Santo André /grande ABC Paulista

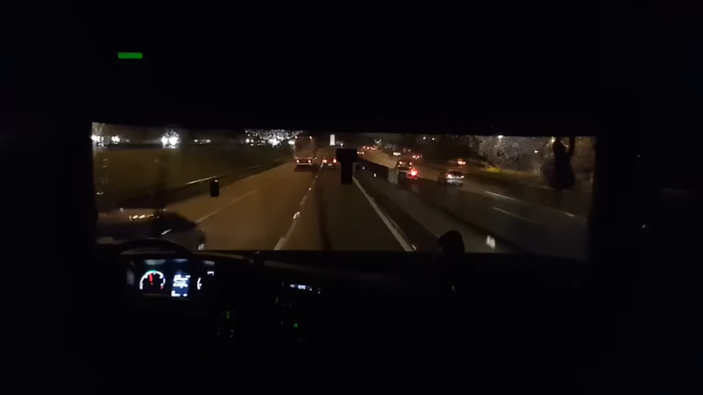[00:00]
Boa noite galera, boa noite, são 21 horas e 30 minutos do dia 20 de agosto de 2015 Estamos aqui na rodovia Anchieta, já chegando aqui quase em São Bernardo, por aqui Vamos pegar aqui a, vou estar ali no quilômetro 18 para pegar a Prestes Maia
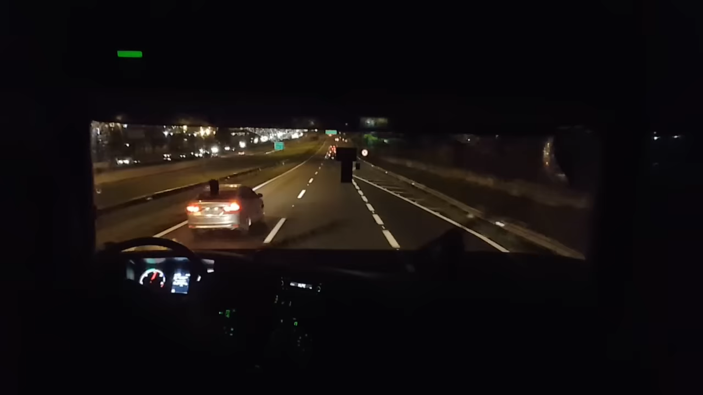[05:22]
aquilo ali sem acidente Já é um transtorno Imagina com o acidente Esse horário lá, ele diz que está um inferno lá 22, 23 quilômetros Aí, olha, que eu pego aqui, olha Santo André, saída 16 daqui e tal Sentido Ayrton Senna, sentido Santo André Está bem longe da Ayrton Senna, né Mas aqui para nós
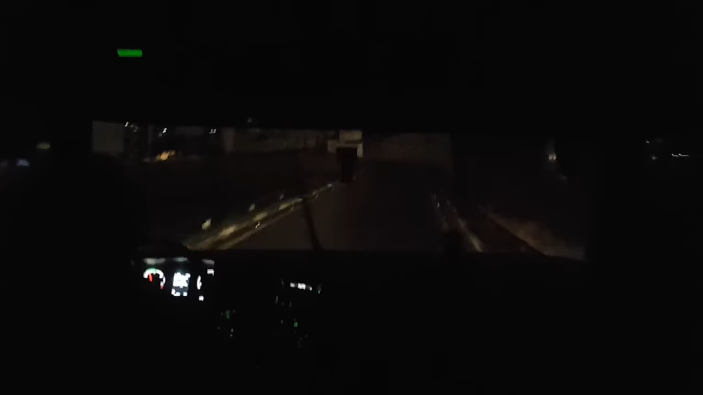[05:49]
Ali perto do top com uma subida bem forte da Press Smile ali Muito bem pesado aqui, tem que tomar cuidado Uma carga alta Galera, eu quero falar novamente para vocês Eu canso de falar para vocês Pelo amor de Deus, gente Eu vejo muito acidente nesses contorninhos assim, ó Caminhão tombando a 30 por hora Pelo amor de Deus, gente Diminua,
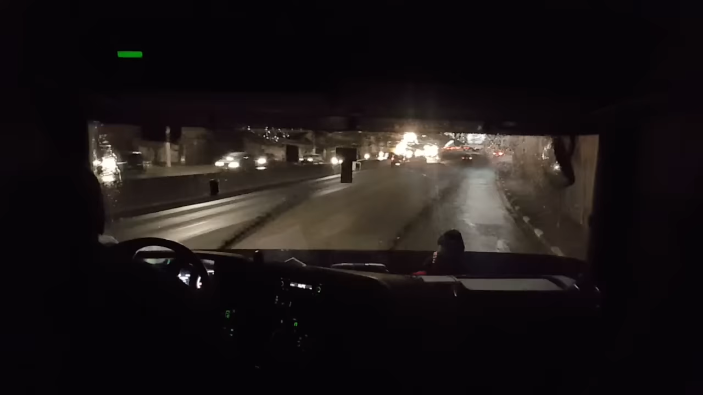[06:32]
gente É vários caminhões que eu vejo E fora os que a gente escuta no jornal Hoje de manhã mesmo tombou um Rui em São Paulo Encargado de madeira Não sei onde que foi
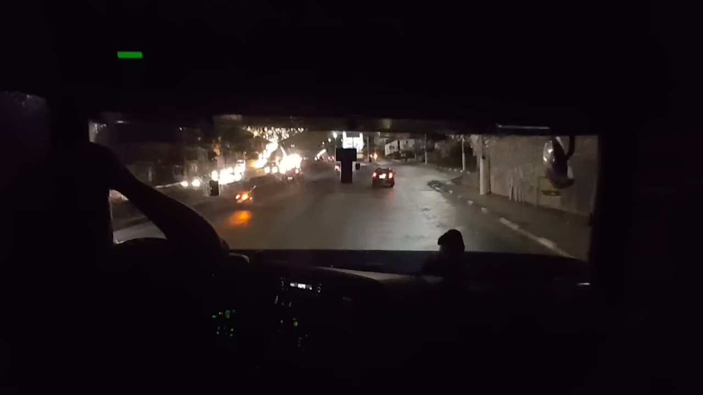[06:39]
Mas tombou um Rui Olha o top aqui Fudidão Esse top aqui é Derrachar o ponto Aqui o carro tem que ser bom Se você tiver de câmbio aqui, meu amigo Trinta e quatro toneladas aqui E quando tiver trânsito você parar aqui Aí pronto Aí você tirou a carteira Profissional do motorista mesmo, hein Aí arrancar aqui os equipos automóveis Ficou lá atrás de você, ó Fica isso aqui, ó 10 cm da traseira do caminhão Porque sempre tem um imbecil para fazer isso,
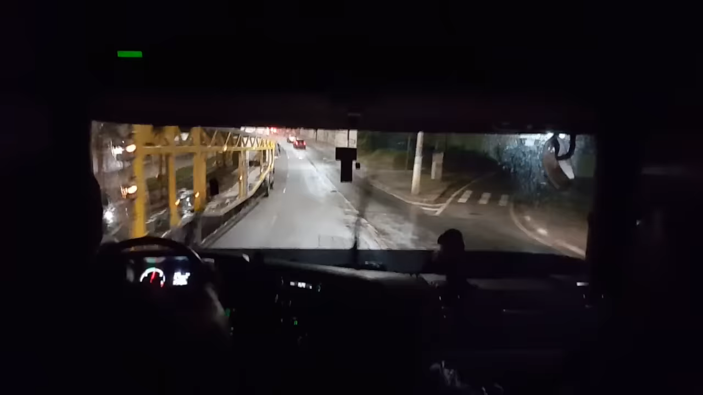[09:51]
Bem-vindo A Souta André Cadê meu amigo ali, o Siqueira? Ah, rapaz Demora na vendeiro, hein Vem que ele podia ter vindo aqui hoje Me buscar aqui, hein Eu não vou...
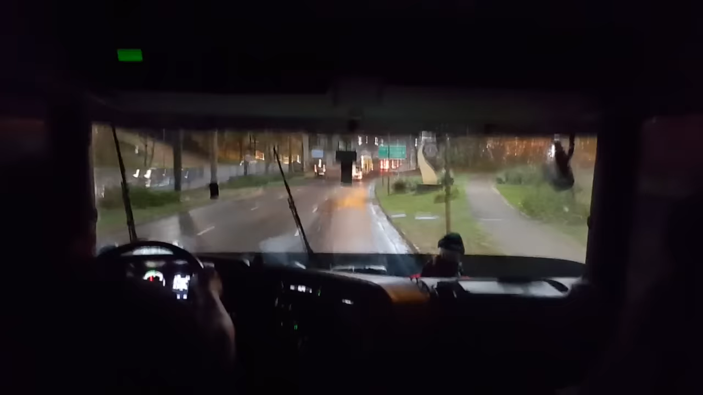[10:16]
Eu sei que vai ter um monte de gente falando Ah, você podia ter ido por ali Eu não vou pegar a caminha Que eu não conheço Então eu vou por onde Eu já sempre
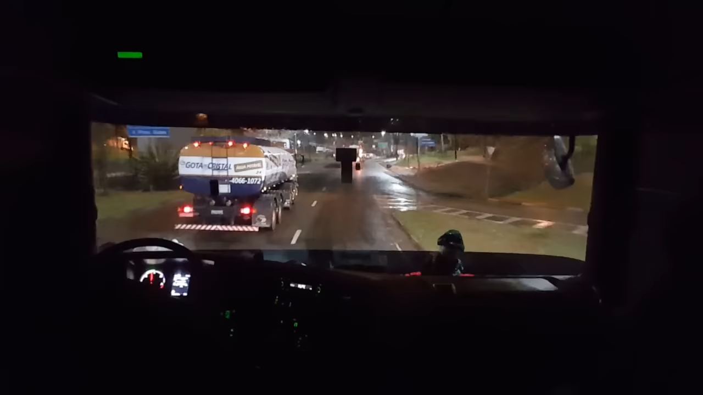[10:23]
fui Por Rubério Conheçam o Carreiro Então vamos por ali Eu aposto que por aqui vai para essa vende, ó Por Rubério já viu, né Por onde eu conheço Onde eu sempre fui E eu acho que De que eu venho por mais tempo Eu vou entrar por ali Eu acho que ali sai lá na...
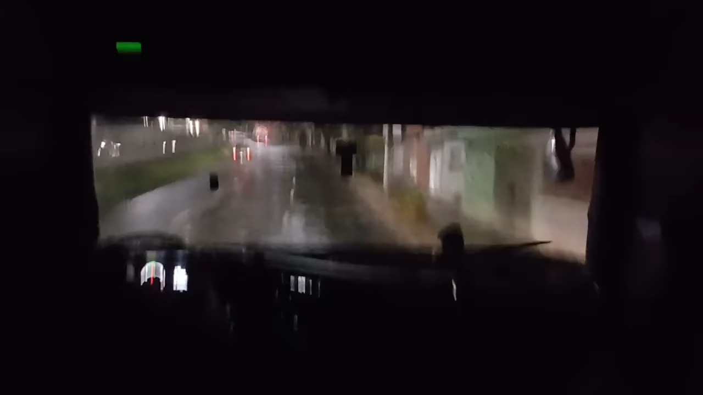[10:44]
Na GM Mas eu não sei onde é que é, né Então deixa eu ficar no meu campo Porque... Eu não vou se envolver com o André Eu não conheço não Tem outro topzinho aqui também É bem forte
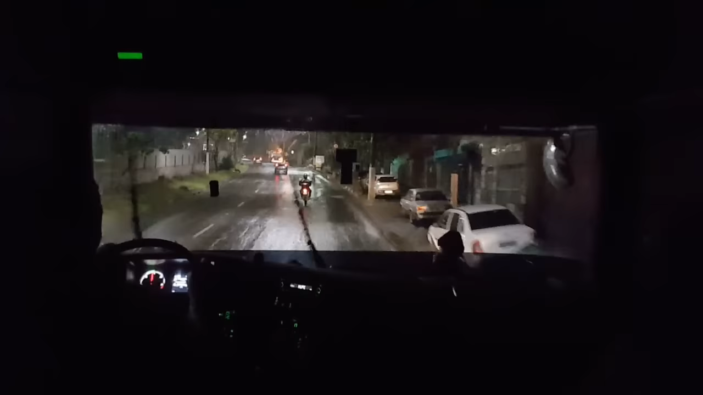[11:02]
A pista ainda é minha DJ eles enchem de carro aqui Eu tenho uns... Um domínio não Unidade sim Aqui do lado Eles param os carros Eu tenho que não... No meio da pista praticamente Bora lá esquerda No pipoca, hein Tá bom Subidão isso aqui Tá fordada Tá numa sétima reduzida, hein Equivaleria Do caminhão de câmbio
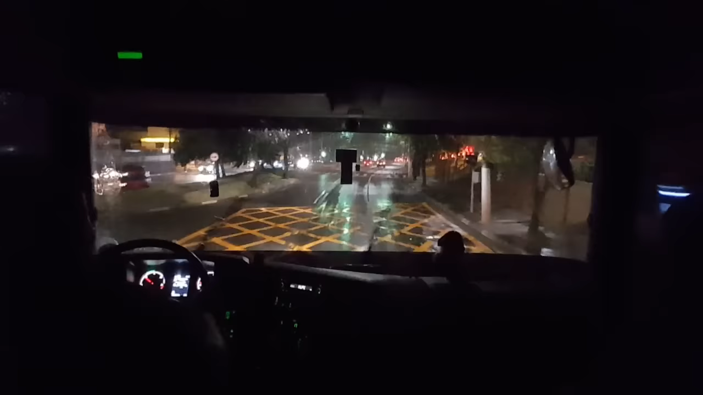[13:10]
Tem uma galinha 30 por hora Só na maciota Ó, sinal amarelo é pra você diminuir Não pra você acelerar Coloque isso na sua cabeça Tem monte de gente que acha que é pra acelerar Não Sinal laranja é pra você diminuir Mas eu já passei sinal laranja também Eu sou ser humano,
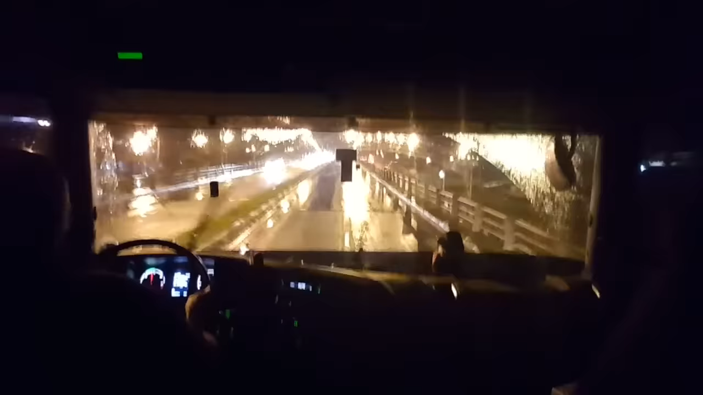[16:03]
O Sint André O movimento tá baixo É uma turbiária Turbiária, terminal Essa ponte aqui balança Essa ponte aqui balança Vai ver esse bairro trans Em cima deles aí Senta a bichinha Vai balançar Toda ponte balança, né? Mas essa aqui balança bastante Tem viatura também E aí galera Agora eu vou ver Vou fazer um contorninho ali, ó Olha aqui, ó Olha o perigo Que é esse aqui, gente, ó Vista molhada Uma curva forte forte,
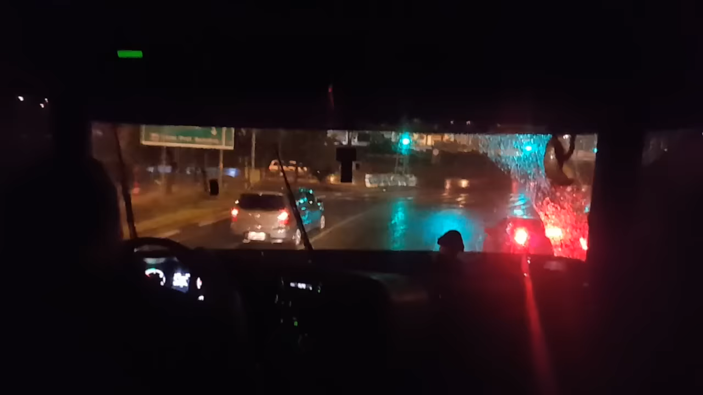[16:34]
ó Tem gente que tomba assim, ó A 20 por hora Toma cuidado Termina bem devagarinho Deixa o caminhão estabelezado Olha aqui Essas... Essas... Olha os coitados parceiros do avião Guardado aí na virada pista Bairro da Utinga
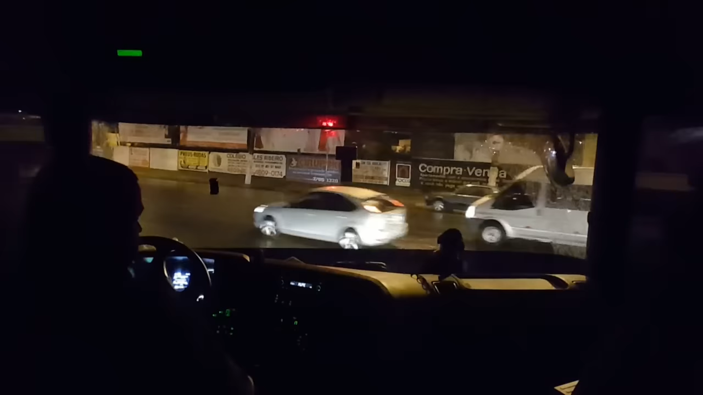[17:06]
Os automóveis aqui Se você bobear eles passam Por baixo que você, viu?
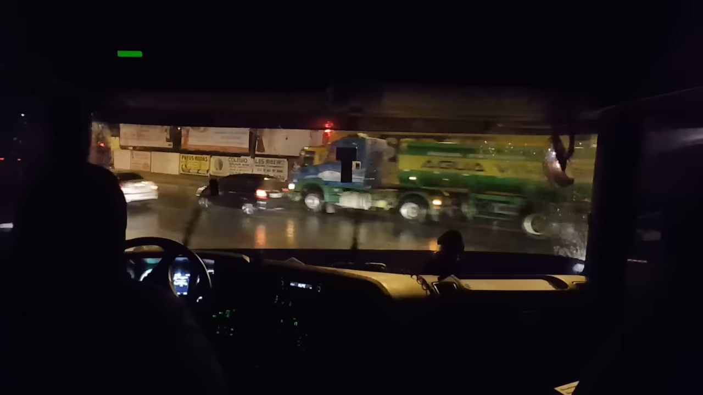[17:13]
Não tem pra ninguém, não Ninguém respeita caminhão, não, hein? Tá chovendo aí, galera
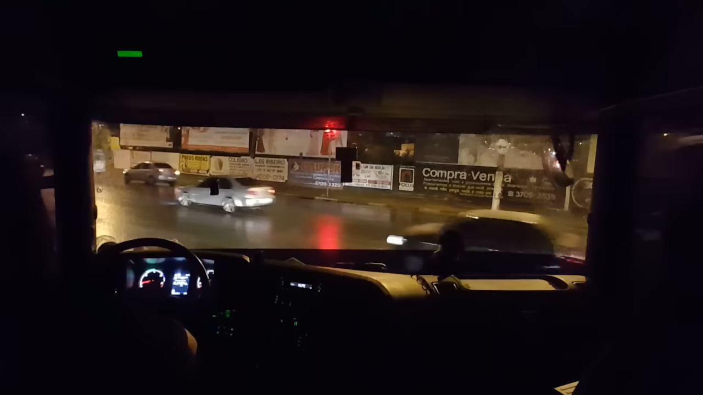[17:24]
Como é que tá aí? Estão gostando da posição nova do vídeo, hein? Vou fazer ali Vou fechar ali, galera Vou fechar o vídeo daí, tá bom? Só passar esse sinaleiro ali Vou encostar ali na frente Vou fechar o vídeo daí Pra dar um...
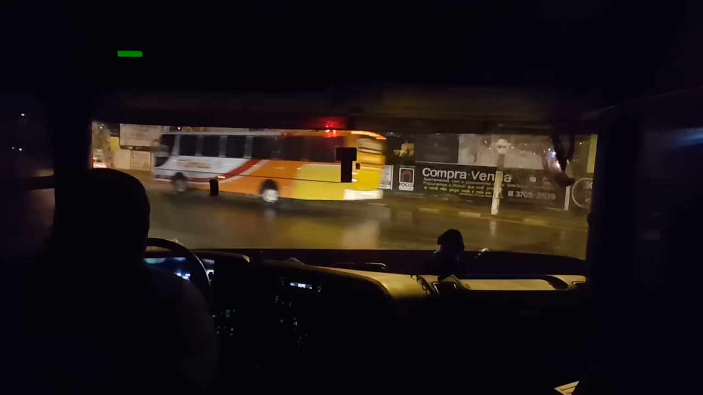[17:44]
Uma parada aí Eu já vi um monte de vezes aqui, ó Mas eu sempre me confundo nas ruas Eu tenho que ir lá na rua Goiás Eu sou um cabeçudo mesmo Pra esse tipo de ruído Que vocês nem imaginam Agora é o perigo, né?
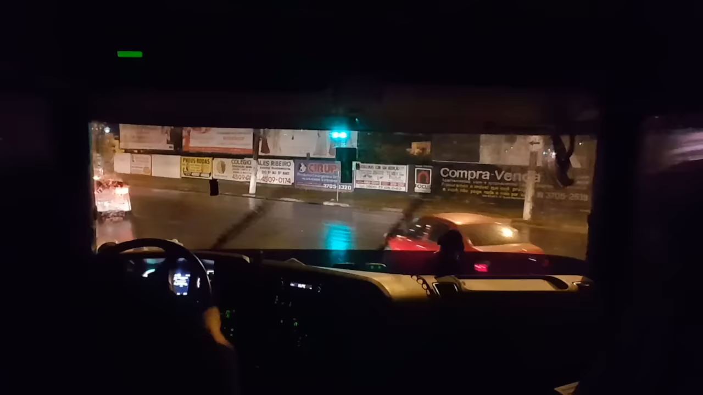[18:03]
Vamos tentar passar por cima Não deixa você ir, cara Eles se cercam de alada Os automóveis Se você bobear você bate Beleza, galera? Um abraço Até depois, gente Se fala aí